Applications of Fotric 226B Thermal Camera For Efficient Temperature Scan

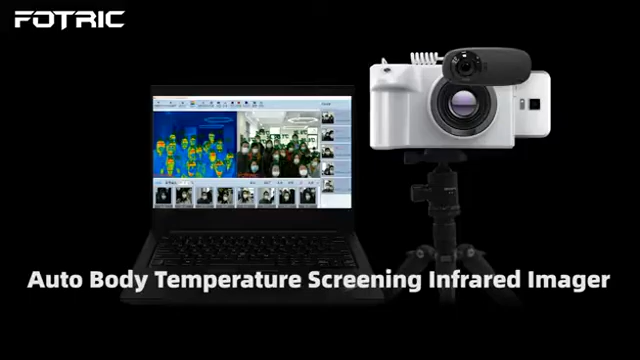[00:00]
Considering the complexity of the screening situation,
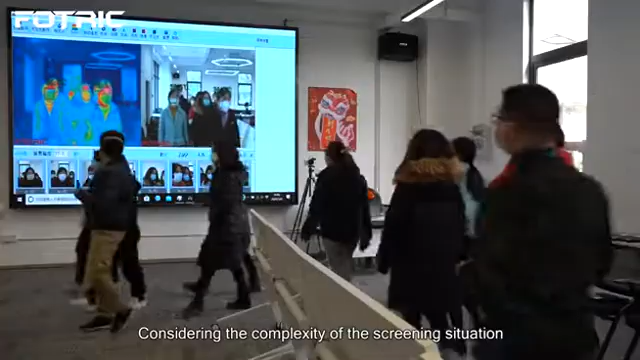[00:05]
Fortrick incorporated an AI face detection algorithm,
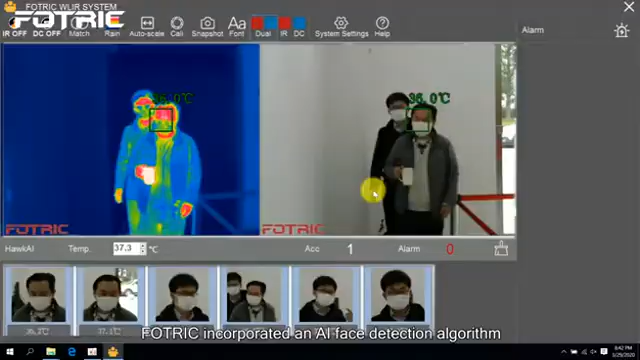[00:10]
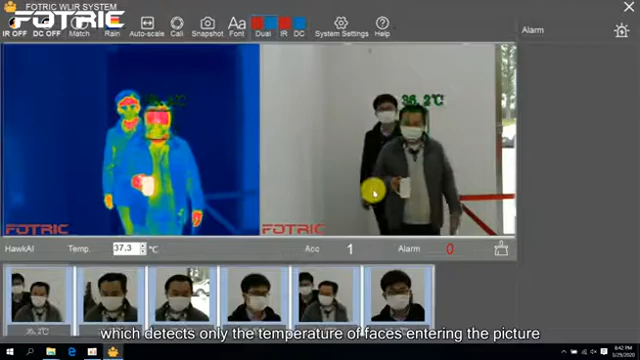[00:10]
which detects only the temperature of faces entering the fixture.
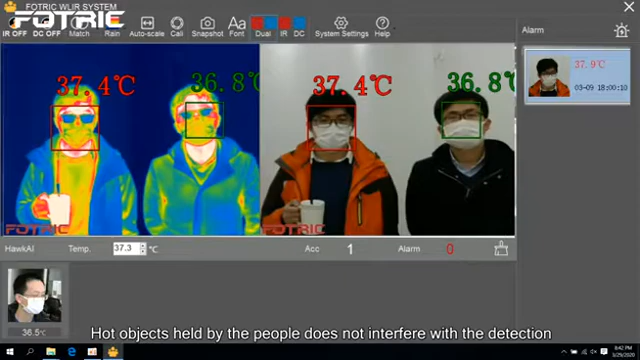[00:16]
Hot objects held by the people does not interfere with the detection, greatly reducing the false alarm rate.
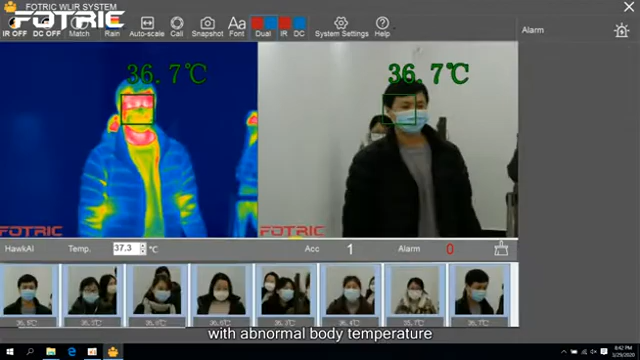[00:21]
On screen: spot 36.7°C
With abnormal body temperature, the temperature screening instrument will automatically emit an alarm.
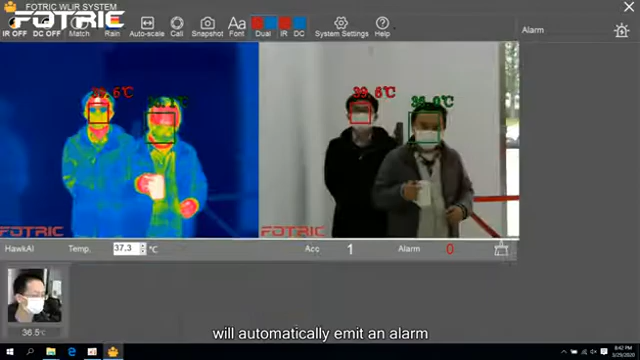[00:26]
Along with a voice prompt, the system will mark temperature anomalies in the picture with a red box.
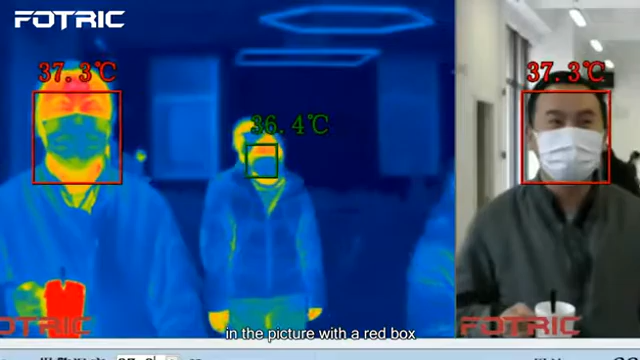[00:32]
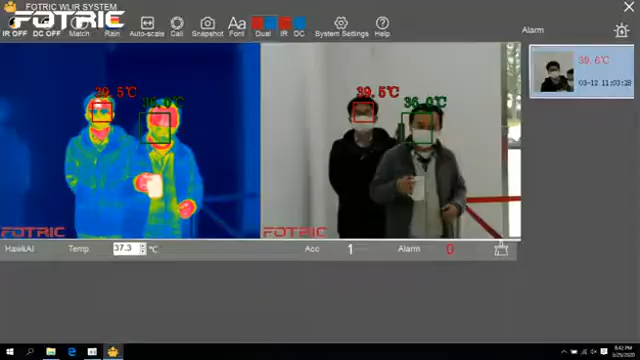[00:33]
At the same time, the system can automatically take pictures,
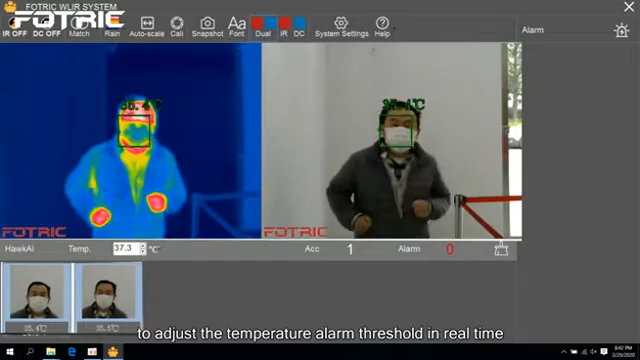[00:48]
to prevent the low ambient temperature in the morning and night,
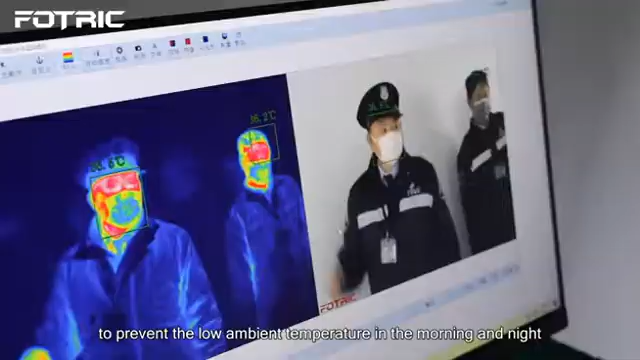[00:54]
leading to a false alarm of people suspected of having a fever.